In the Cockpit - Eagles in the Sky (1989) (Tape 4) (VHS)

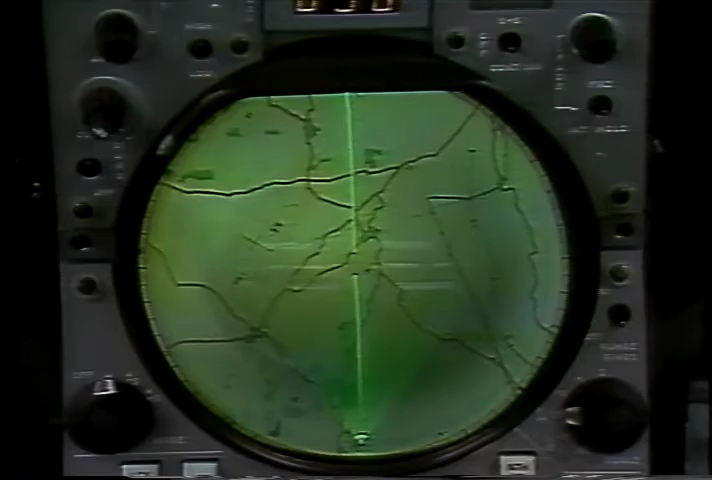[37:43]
giving a precise picture of aircraft position.
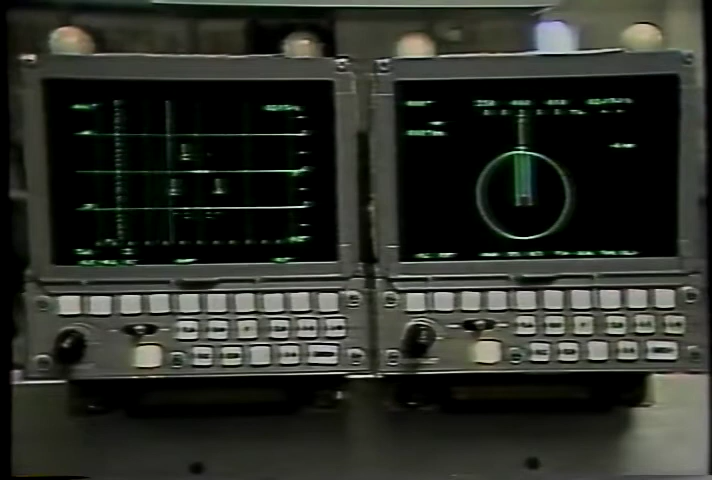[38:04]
However, these displays are modified to enable him to manage the AI-24 Fox Hunter interception radar.